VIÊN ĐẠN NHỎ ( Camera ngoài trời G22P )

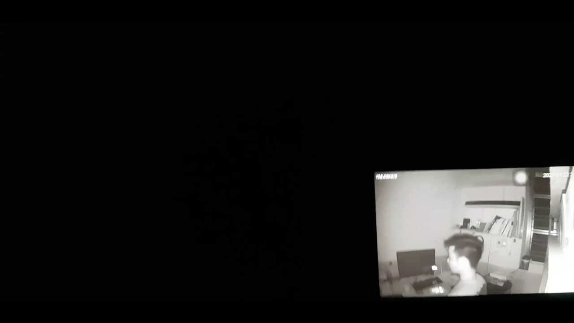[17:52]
Không hề có một tí ánh sáng nào Thì nó quay vẫn rất là ổn Ok Vậy là hôm nay mình đã Giới thiệu qua cho các bạn đôi nét về chiếc camera Bullet Little có tên công nghiệp là G22P Cùng như hình ảnh tính năng và cấu hình nó như thế nào